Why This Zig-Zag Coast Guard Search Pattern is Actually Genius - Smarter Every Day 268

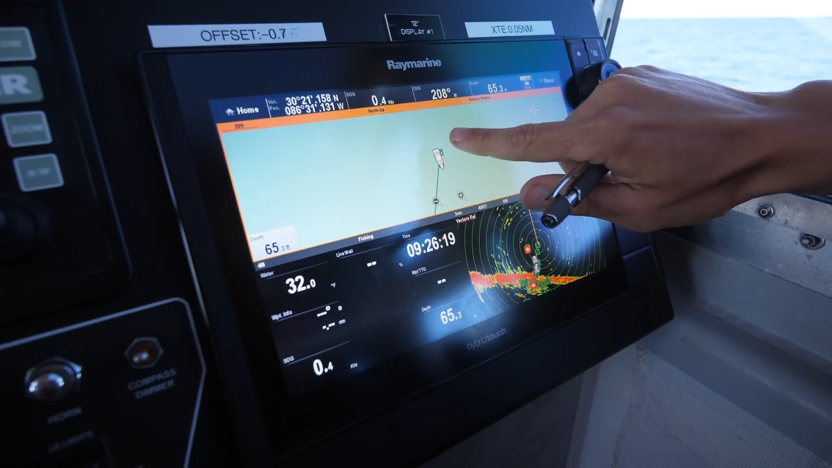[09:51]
You see it there? Yeah. Just zoom way in. So waypoint on our position. When I finish, I'll set another waypoint.
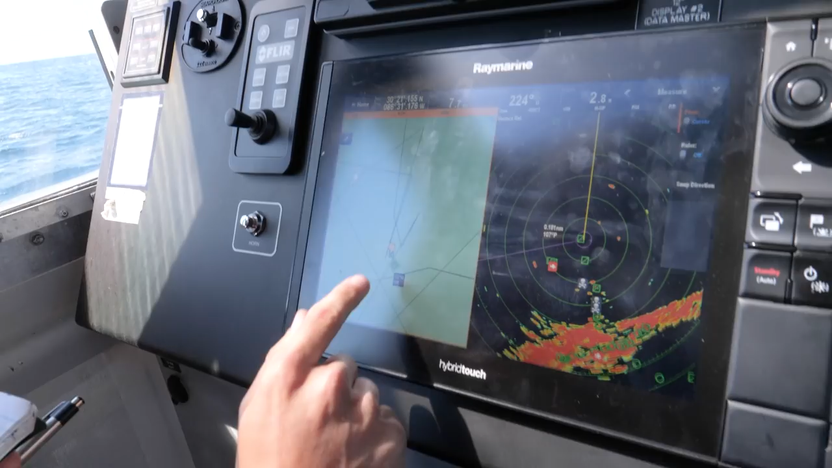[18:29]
So I've got 153 degrees magnetic at 50 feet.